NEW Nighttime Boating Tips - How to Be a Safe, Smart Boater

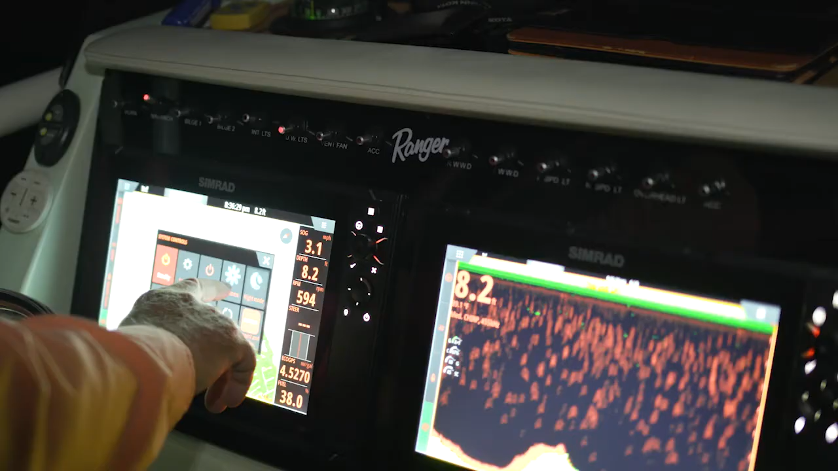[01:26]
but dim the screen so it doesn't diminish your night vision.
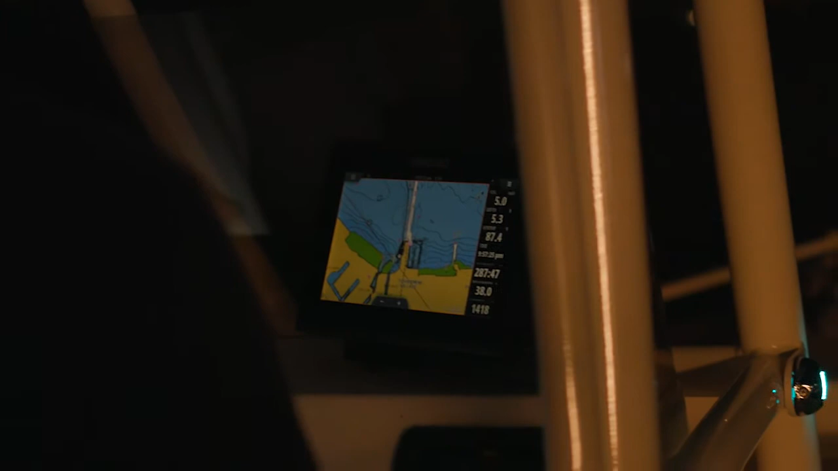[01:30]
And don't focus on it too much instead of your surroundings.
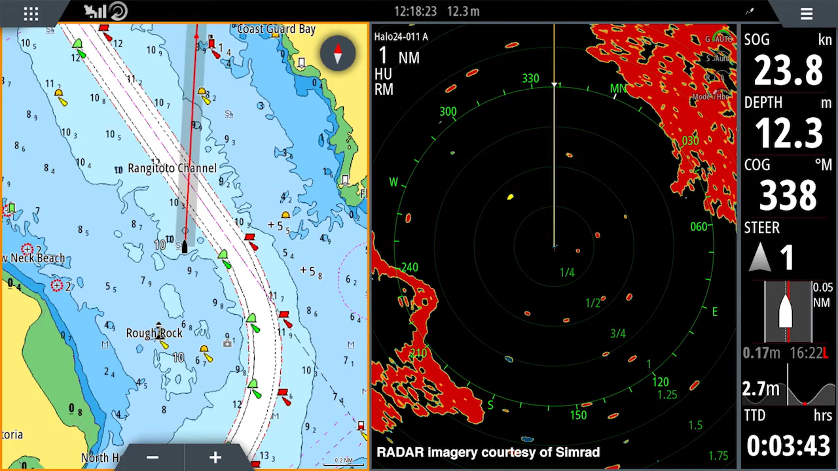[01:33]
Use your radar if you have it, and if you have it, you're expected by the Coast Guard to use it.